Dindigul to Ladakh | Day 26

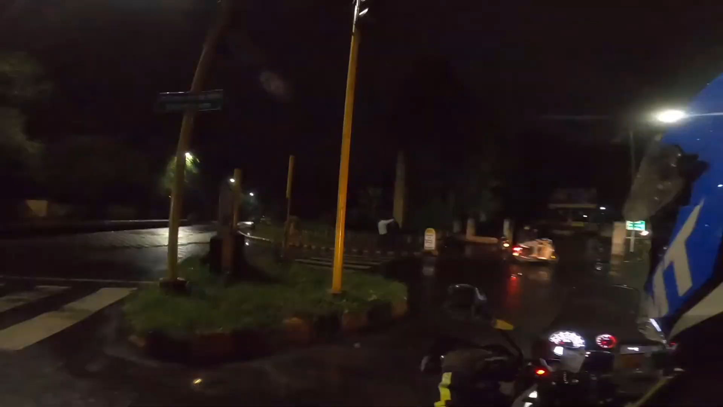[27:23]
காய்ஸ் இப்போ நம்ம எங்கே வந்திருக்கோம் தெரியுதா?
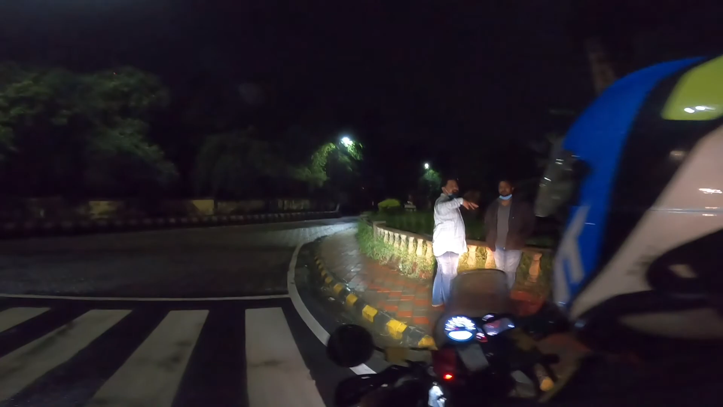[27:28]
ஸோ இதுதாங்க வந்து ஜீரோ என்னதுன்னா அது பேர் என்ன ஜீரோ மைல் ஸ்டோன்.
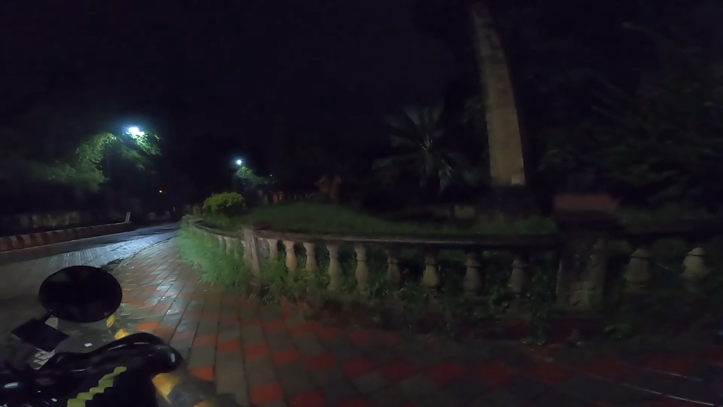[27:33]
இதுதான் வந்து சென்டர் ஆஃப் இந்தியா. எப்படி ஓரத்தில் வச்சுருக்காங்க பாருங்க.